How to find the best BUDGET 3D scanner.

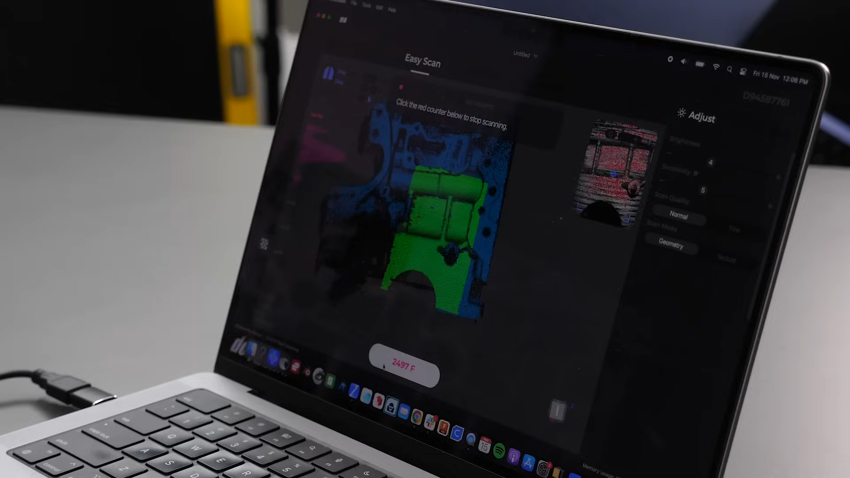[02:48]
merge them together or if there is a way of doing this it's not intuitive which really brings me to the software itself.
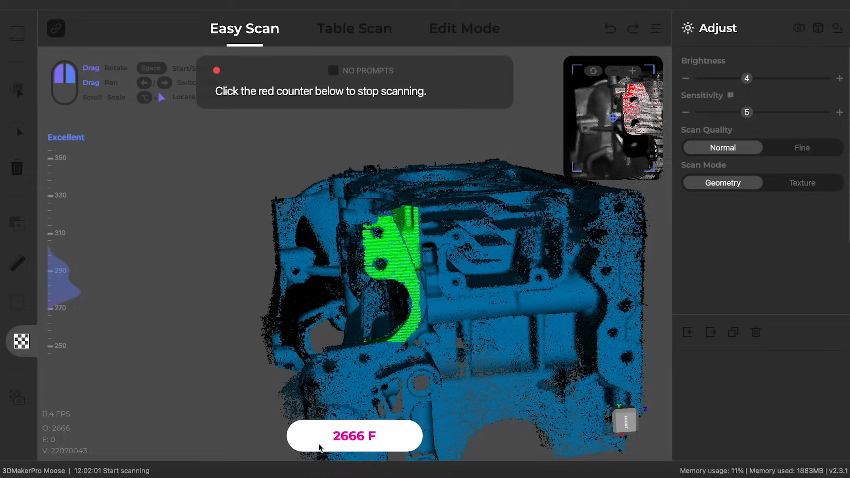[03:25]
However errors did start to creep into the scan as I moved back and forward I'd noticed that holes that I'd previously scanned no longer lined up. This was somewhat fixed with the post processing but the initial post processing itself is really slow.
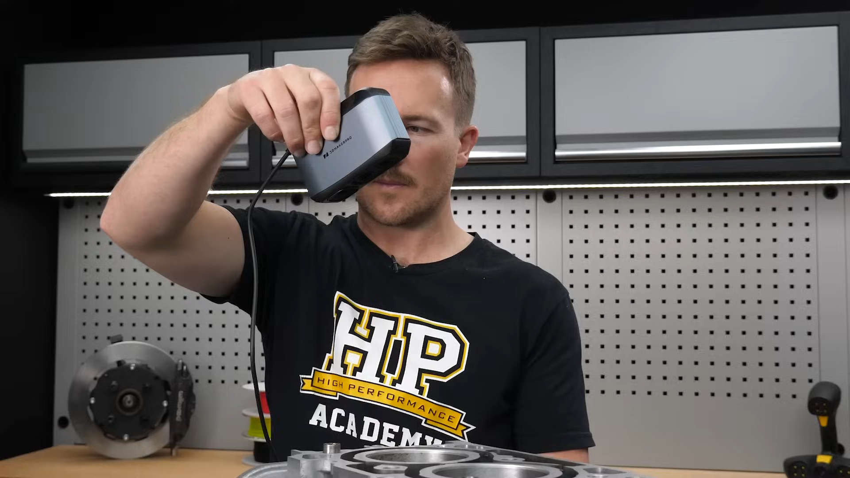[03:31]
After this the point fusion and the meshing processing is actually pretty quick though.
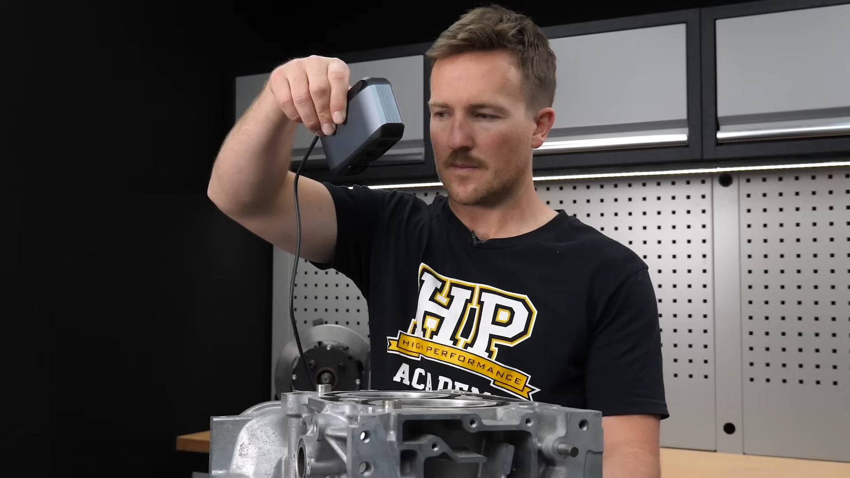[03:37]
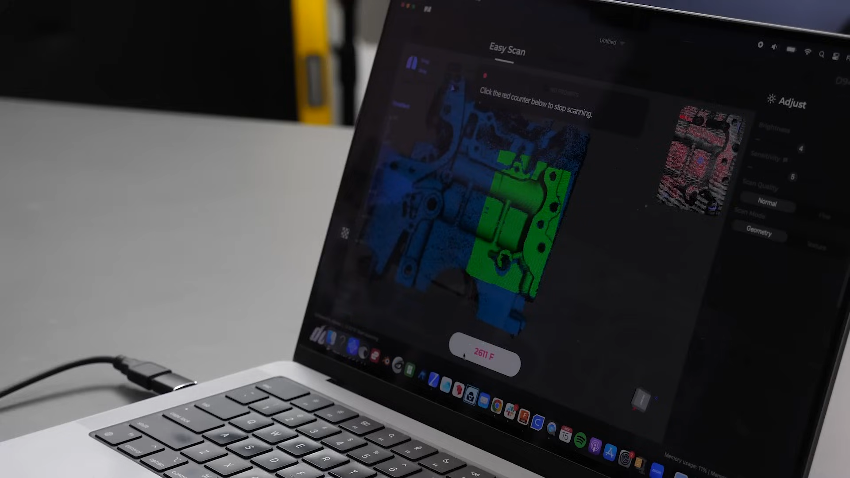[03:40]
Other than that the blue structured light just doesn't seem to work well on dark surfaces and any black components just weren't getting picked up.
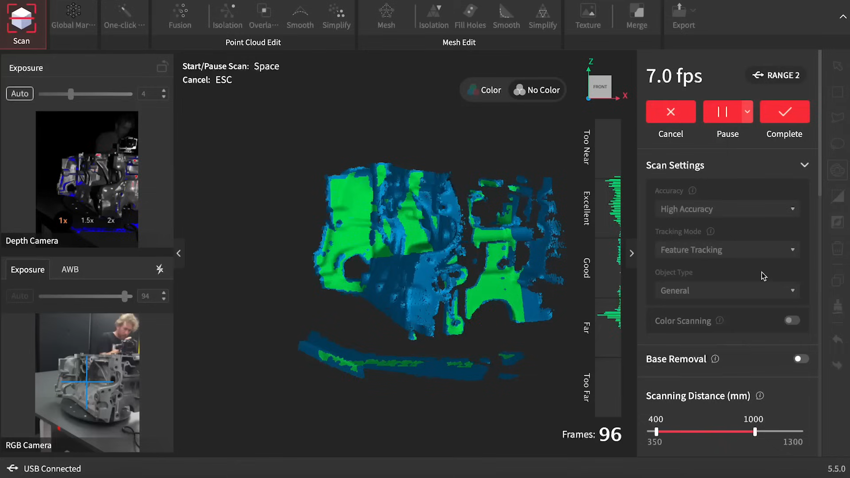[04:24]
The software itself is really intuitive and easy to use.
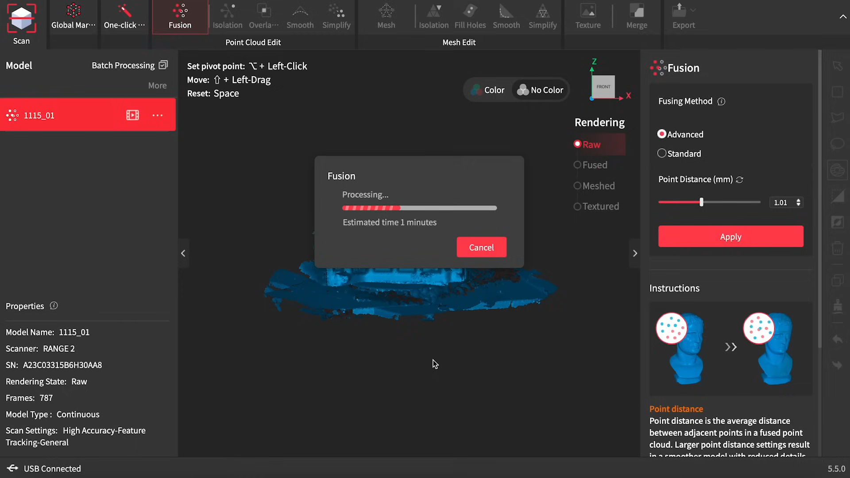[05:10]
That said the processing in the software is really quick which seems a bit strange to me as it seems to struggle with the actual scanning.
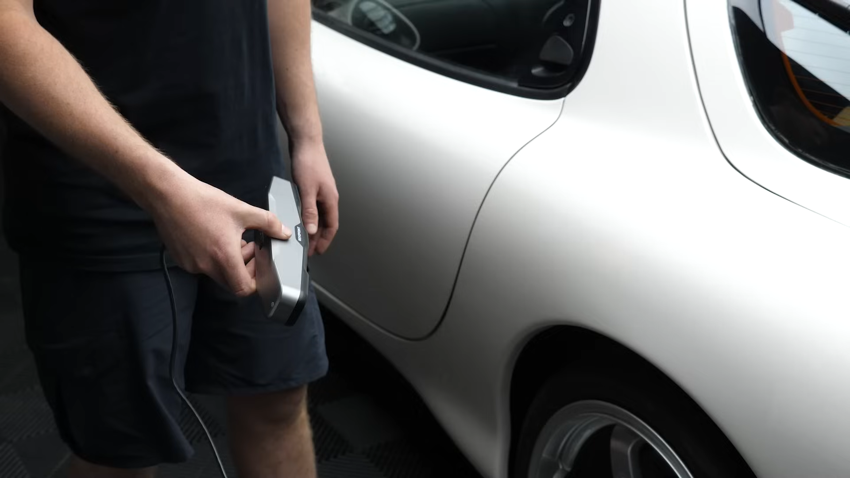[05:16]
When it came to scanning the RX-7 there was really no chance of scanning it without the tracking targets.
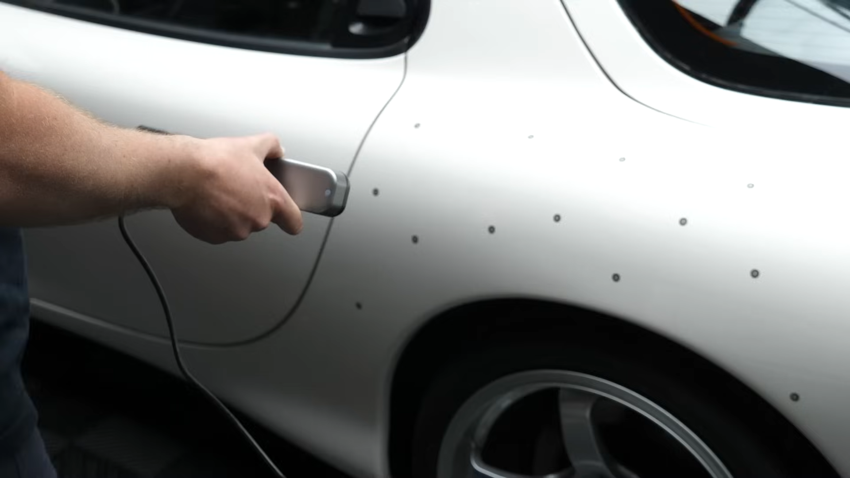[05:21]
When I put the tracking targets on it did go okay but it just wasn't great. So next up we have the Creality CR Scan Otter and again with this there's no need to plug it into an outlet which is really helpful.
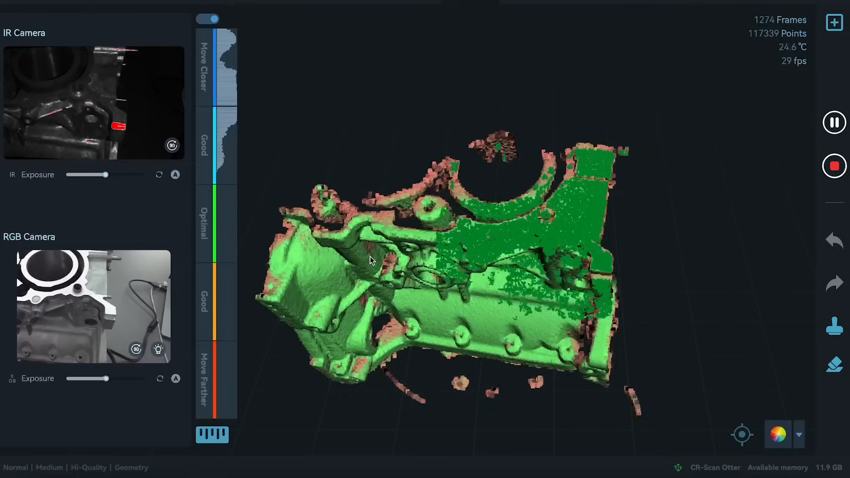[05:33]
The software again is intuitive and easy to use. It has some basic processing tools and it's really easy to get a new project set up and started.
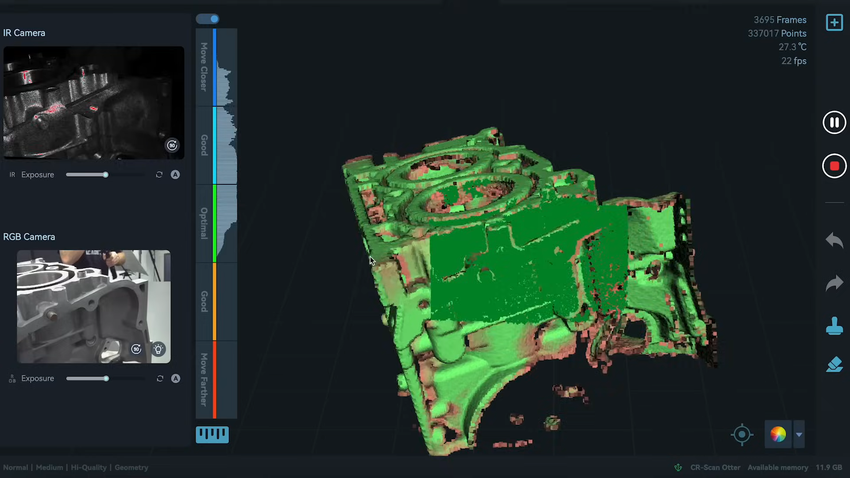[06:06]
When I changed to the smaller range setting it still captures data pretty easily and smoothly and it's what we'd expect from something like a pro level scanner.
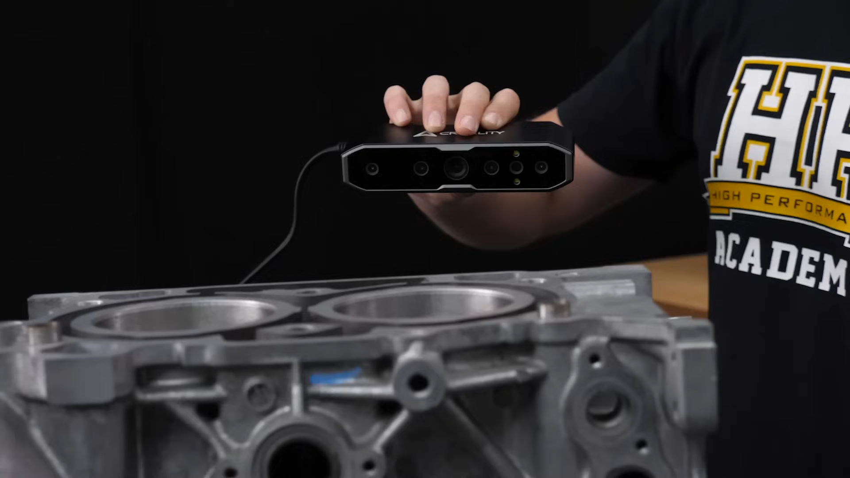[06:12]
With that smaller field of view though it is easier for errors to start to creep in and the processing speed on that higher resolution is really slow.
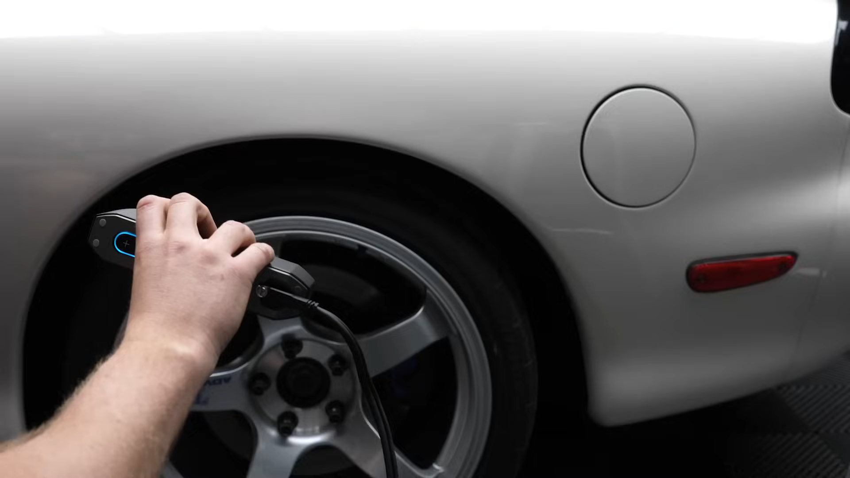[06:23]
When it came to scanning the RX7 on that large setting it captures data really well and efficiently and
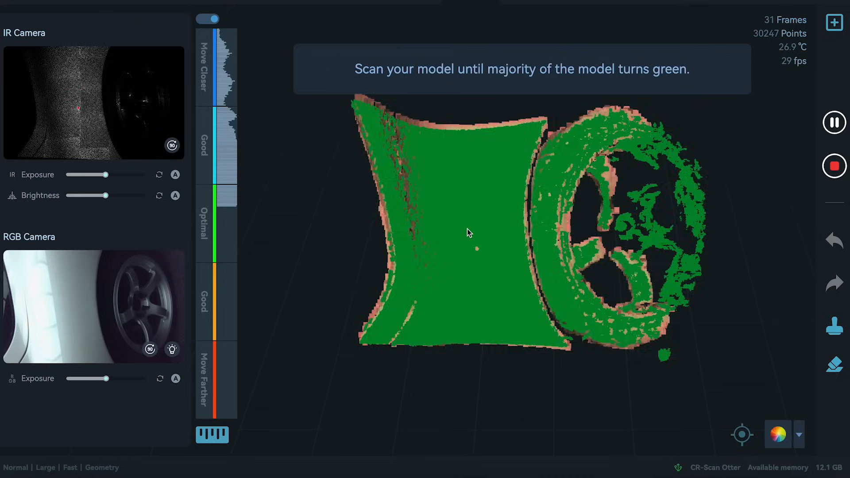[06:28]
there was no need for tracking targets however the processing is still quite slow and the resolution does seem to be lacking.
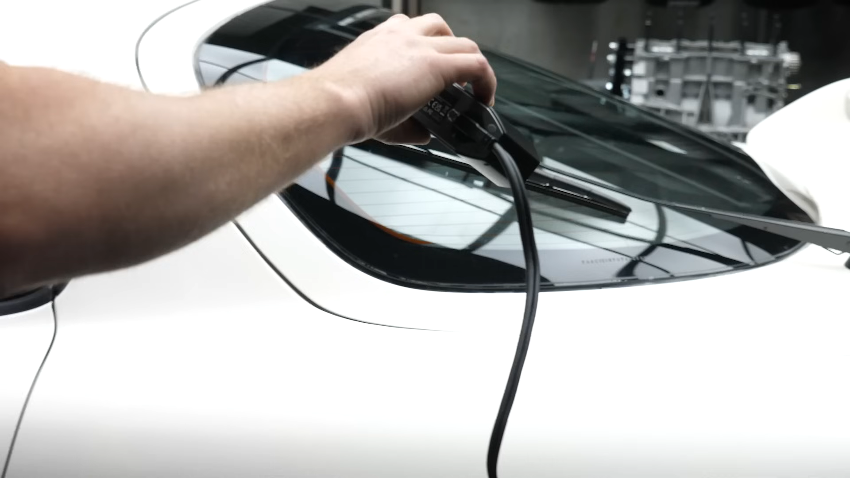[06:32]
So finally we're on to the Iron Star and the first thing to note is that it requires a ton of cables and it also needs quite a powerful computer to run.
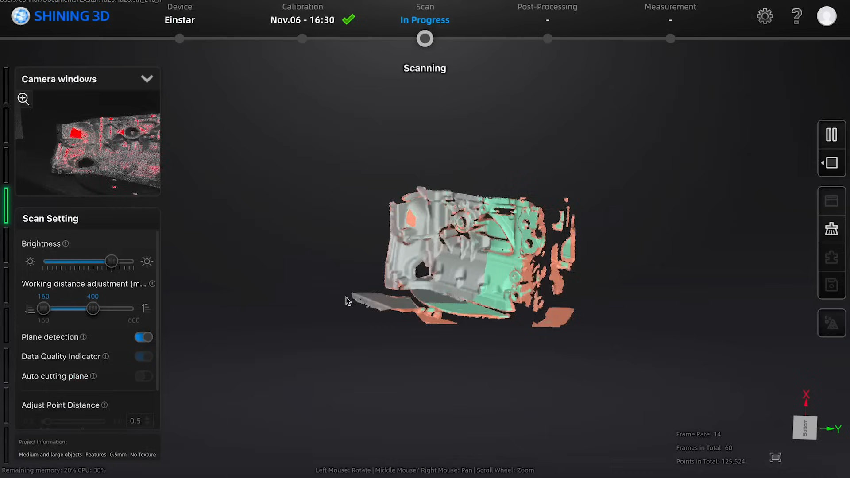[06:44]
Past that the software is really decent it has most the tools you need.
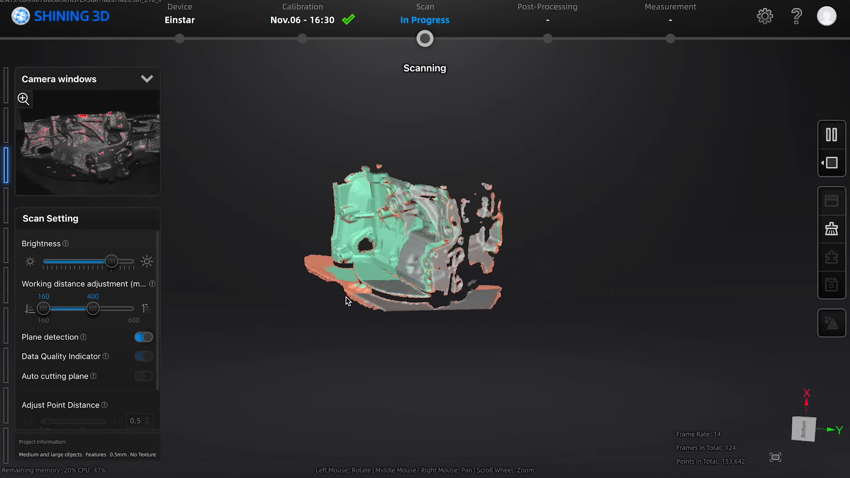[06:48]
Setting up a new project is pretty easy and intuitive and processing speeds are pretty quick as well.